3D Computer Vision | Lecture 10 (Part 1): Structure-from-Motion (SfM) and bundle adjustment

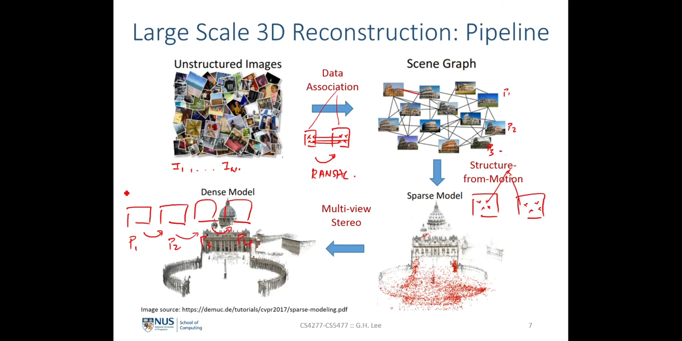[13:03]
So just very briefly now is that given a set of multiple images where we know how they are related to each other. So denoted by P1, P2, the camera matrices, P3 and P4 for example. What we want to do here in this dense modeling would be to obtain the 3D depth of every single pixel in every one of these images. So as a result, we will get a dense 3D models from here.
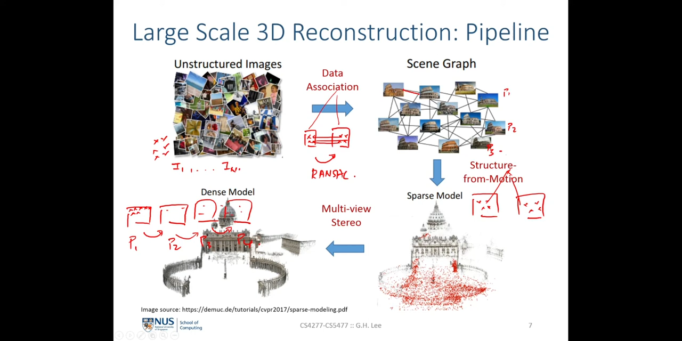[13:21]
So an illustration of the structure for motion algorithm is shown in this figure over here.